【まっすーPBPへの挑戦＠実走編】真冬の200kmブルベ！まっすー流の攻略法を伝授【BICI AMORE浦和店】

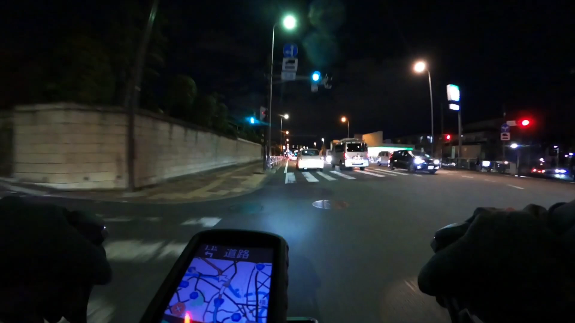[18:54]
はい残りゴールまで4.
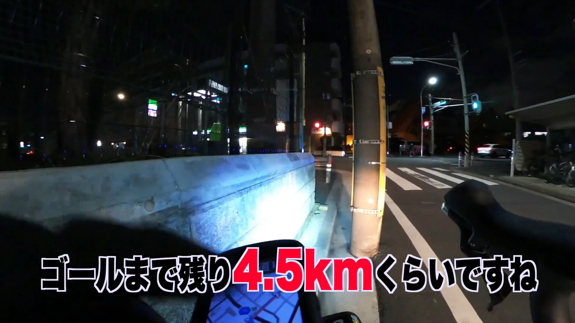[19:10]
5キロぐらいですねただ残り時間が22分まあ県内ではあるけど気は抜けないですねこれでパンクなんかしたらもう終わりですもうすっかり暗くなりましたねはい7時21分で残り200mで乾燥です
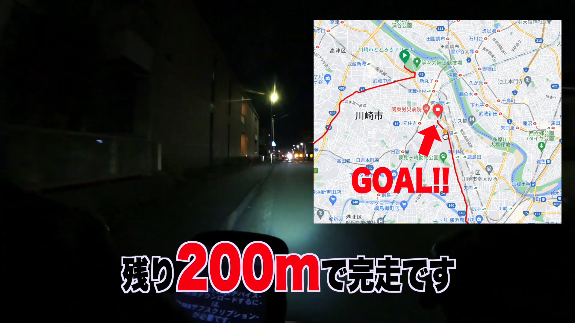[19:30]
危ないもうあと10分しかないもう止めたらすぐコンビに入って買い物してレシートもらいます今回は最後がレシートもらってそれをステックシートと移して